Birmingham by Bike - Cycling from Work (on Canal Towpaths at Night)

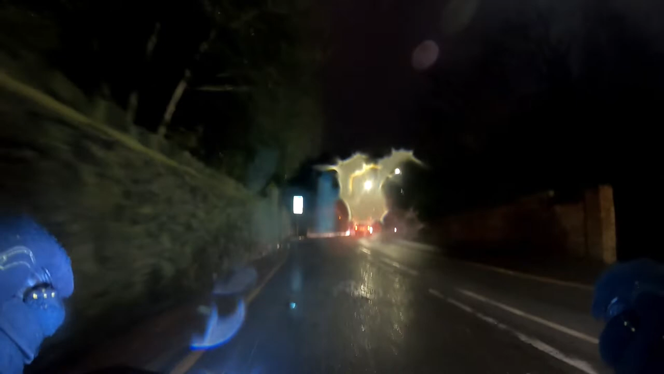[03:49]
I like that old faded drawing of a bicycle on the road there. Whatever that's supposed to mean.
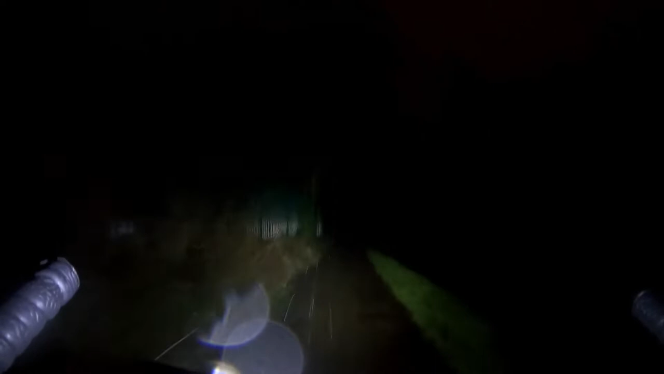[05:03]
And I think I see someone walking up here. So as you can see, it's pretty dark. Um, there's no lighting. And...